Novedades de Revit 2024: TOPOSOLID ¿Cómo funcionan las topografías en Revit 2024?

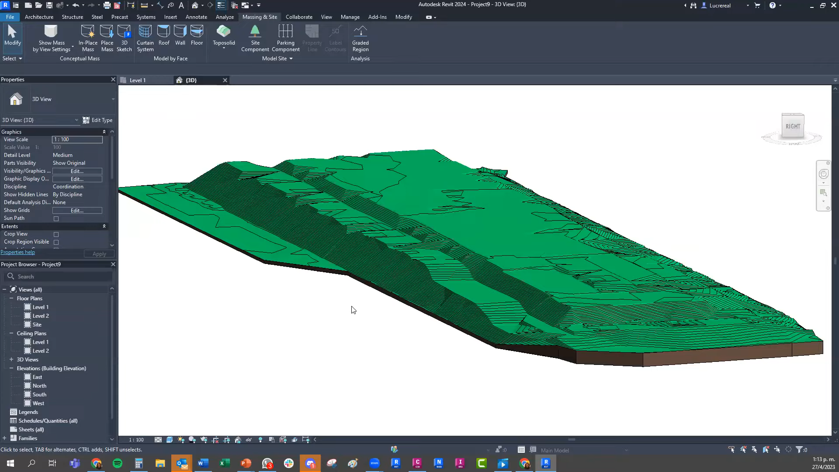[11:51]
A partir de esta forma,
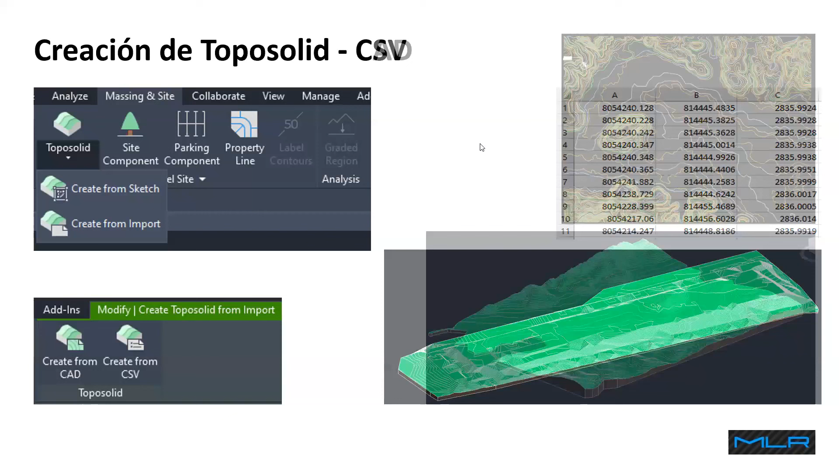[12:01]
también tenemos creación con un archivo de CAD que tenga las curvas de nivel configurada. Vamos ahora a generar otro archivito. Voy a cerrar este.
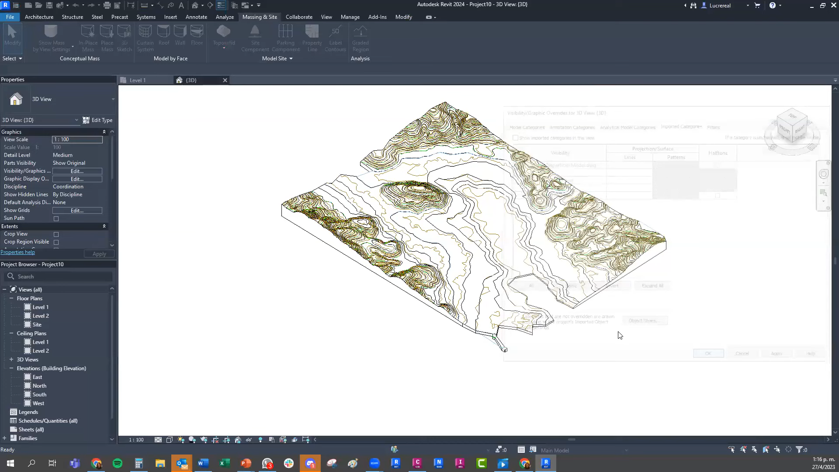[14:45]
Y ahí tenemos también la superficie que ya viene con un estilo configurado, ¿sí? Si vamos a D-Type, tiene este estilo configurado.
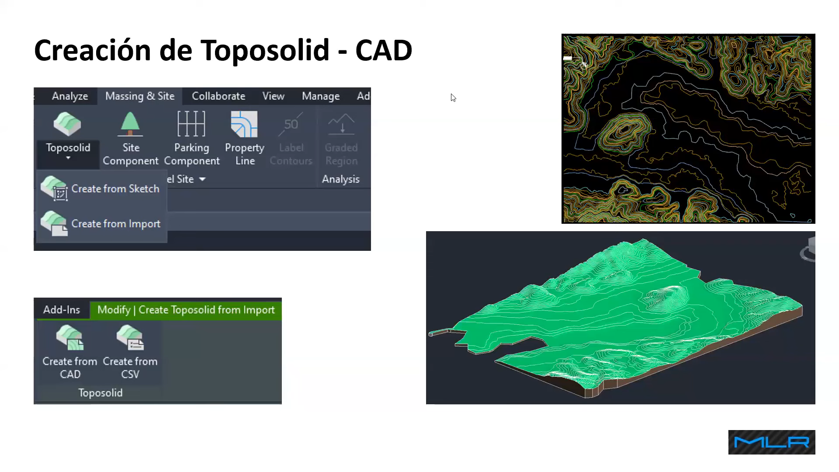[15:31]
Por otro lado, tenemos la posibilidad de generar un topo sólido a través de un sketch, ¿sí?
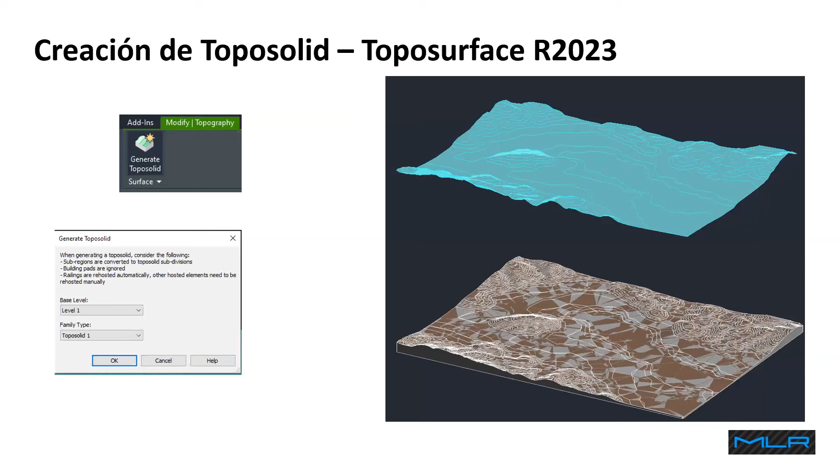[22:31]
Yo tengo una superficie hecha con Revit 2023. ¿Cómo la abre o cómo puedo convertir esa superficie en un topo sólid? Entonces, vamos a cerrar este archivo.
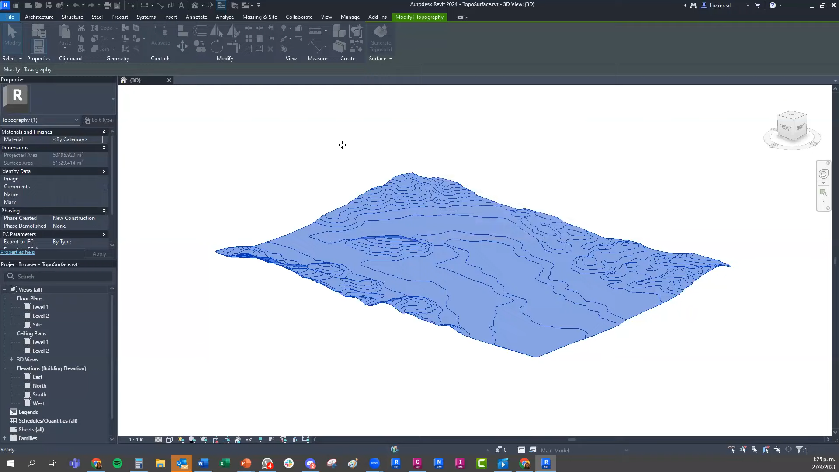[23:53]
Entonces, cuando lo selecciono, me va a decir con respecto a qué nivel, qué familia va a ser. Obviamente, va a ser topo sólido. Le doy OK. Y a partir de ahí, me convierte esta superficie en una superficie nueva. A un topo sólido. Si ustedes se fijan, los estamos viendo así como con elementos superpuestos. ¿Por qué?